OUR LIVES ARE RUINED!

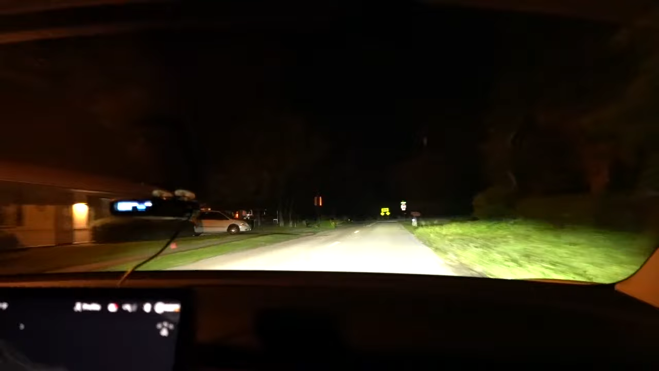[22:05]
over here This looks really creepy I agree Yeah this looks creepy